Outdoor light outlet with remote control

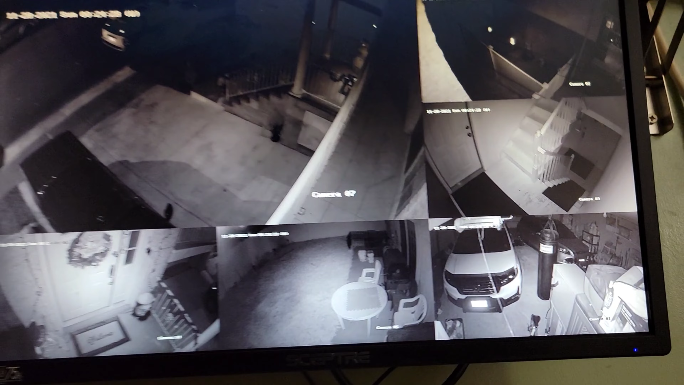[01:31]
my cameras right there I got all the lights downstairs as you guys can see that's my balcony right there on the first floor and I am by now at the second floor now right
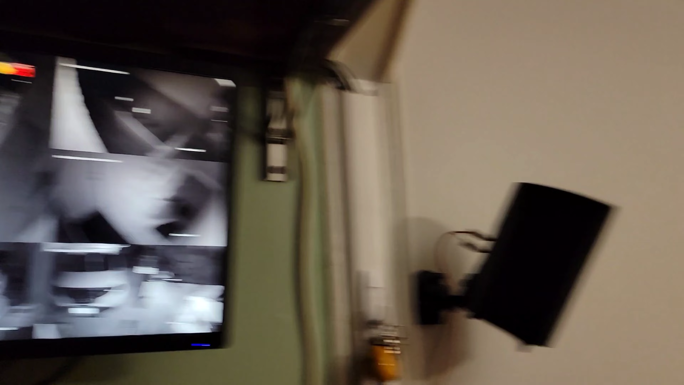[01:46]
here that's my living room and I got the remote right here as you guys can see it's kind of dark in here but you guys can see right there there is the on and off and I'm gonna show you right there guys I'm gonna start turning this thing on and you guys will see it right there you guys the first ones and you got the rest and as you guys can see my hand right